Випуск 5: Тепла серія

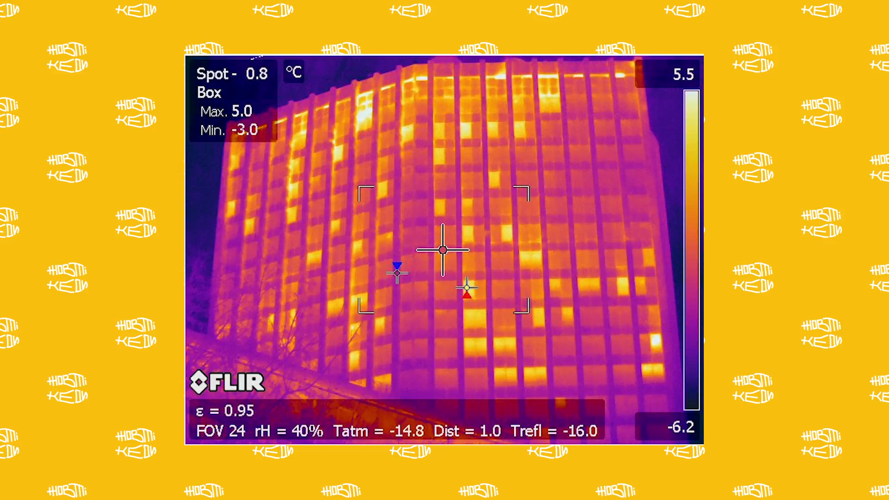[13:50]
On screen: spot 0.8°C
Люди вірять очима, тому ці картинки треба показувати для того, щоб вони розуміли масштаб проблем. Частину будинку утеплили, частину ні.